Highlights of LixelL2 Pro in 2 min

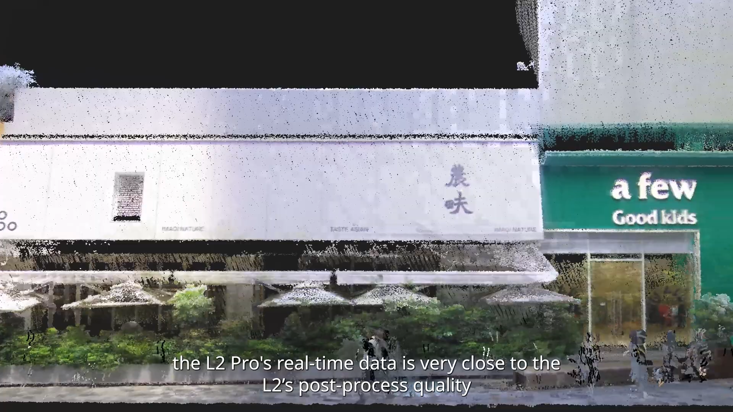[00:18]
As you can see, the L2 Pro's real-time data is very close to the L2's post-process quality in terms of accuracy and point cloud details.
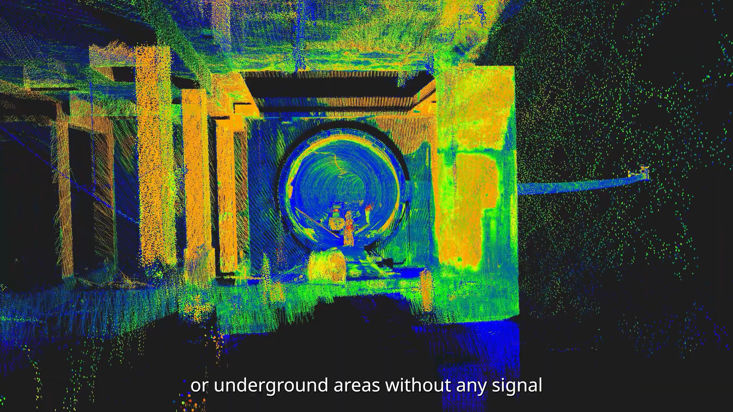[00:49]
or underground areas without any signal, you can still get continuous absolute coordinates within a range of 100 meters.